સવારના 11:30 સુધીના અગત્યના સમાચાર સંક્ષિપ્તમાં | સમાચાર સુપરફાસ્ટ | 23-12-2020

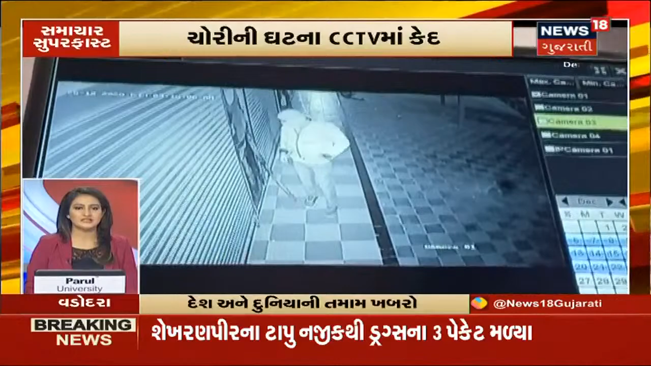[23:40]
बड़द्रामा बाजवा को इली रोड़ पर मौड़ी रातर एकसा से सत्तर दुकार ना ताड़ात उट्या चोरी नी घटना से सेटीवी मा थाई केथ पोलिसी बैट्रोलिंग नी कामगिरी पर उच्छा सवार